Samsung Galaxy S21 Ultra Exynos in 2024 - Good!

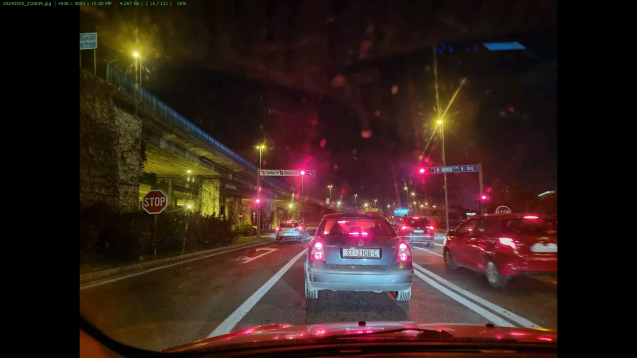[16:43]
This is through the rather dirty window of the car, so it's okay.